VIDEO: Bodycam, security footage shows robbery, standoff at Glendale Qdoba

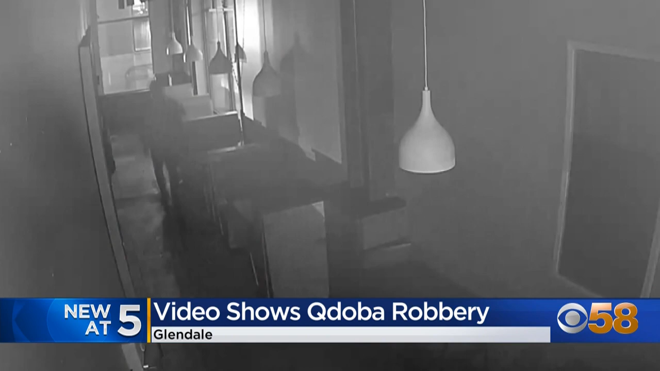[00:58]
When police arrived, security footage shows Williams briefly put his hands up near the window before running away. They're going back into the kitchen.